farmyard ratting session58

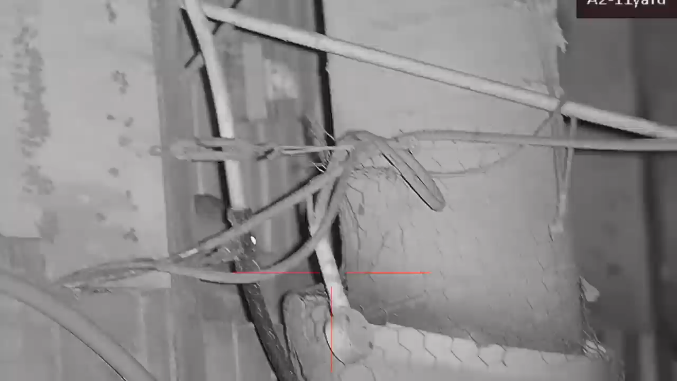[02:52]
I've got to be very, very careful shooting around this feeder here because there's a lot of water pipes.
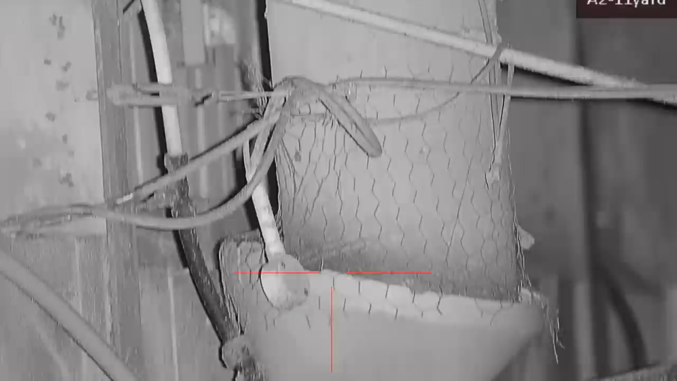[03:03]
And obviously I don't want to hit one because this is a brand new farm we're on tonight, guys.